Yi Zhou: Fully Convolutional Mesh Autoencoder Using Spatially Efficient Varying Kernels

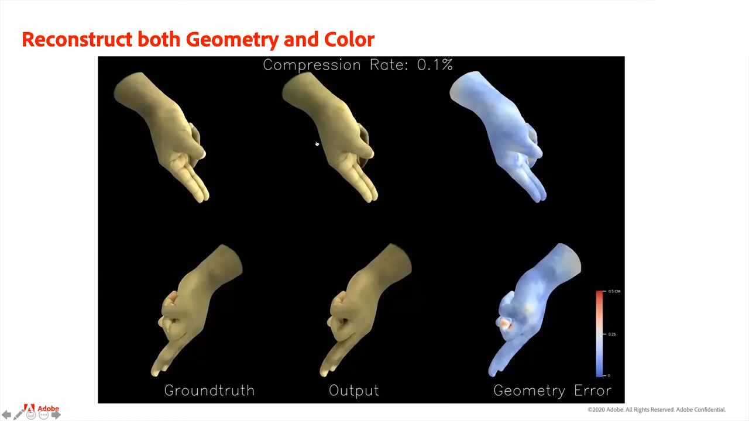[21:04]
So it can also reconstruct geometry. And in this example,
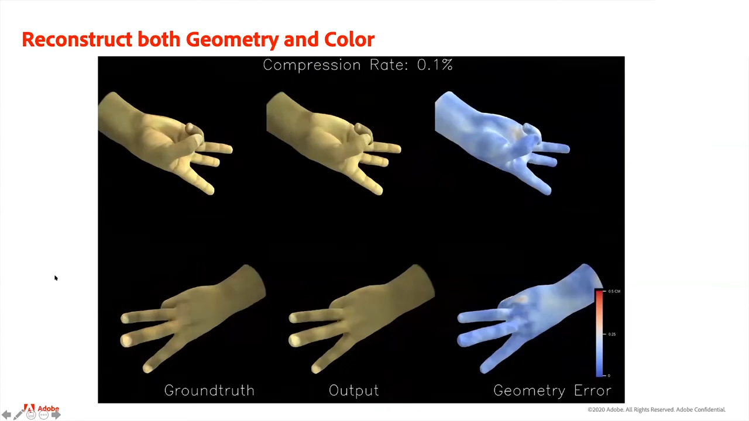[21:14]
we train the network on a high-resolution 3D hand dataset.
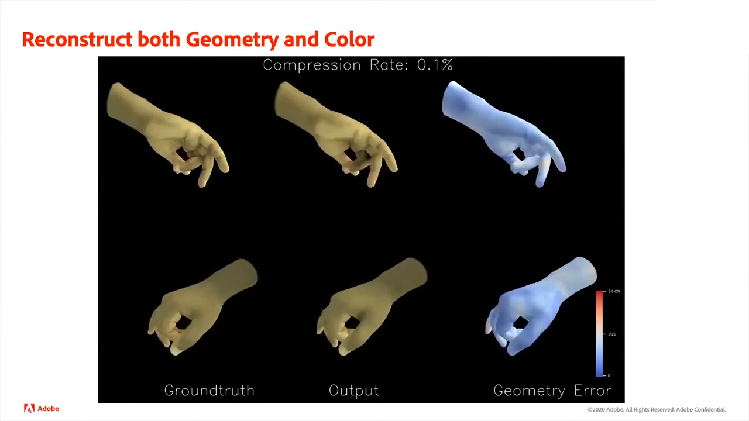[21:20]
And you can see that it can reconstruct the hand pretty well.
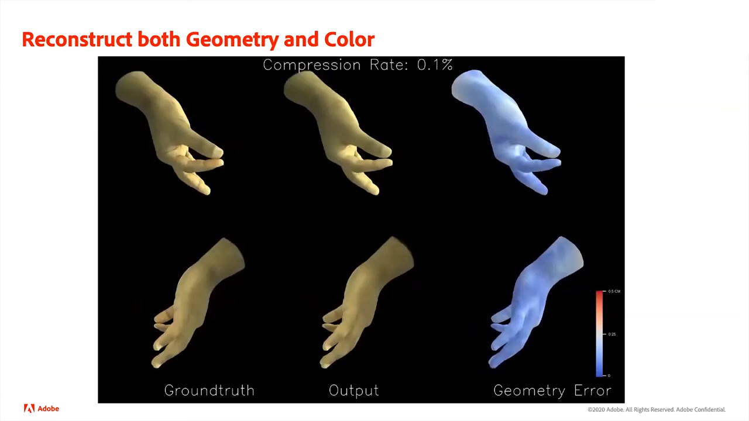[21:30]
Yeah, this is the result on the test side.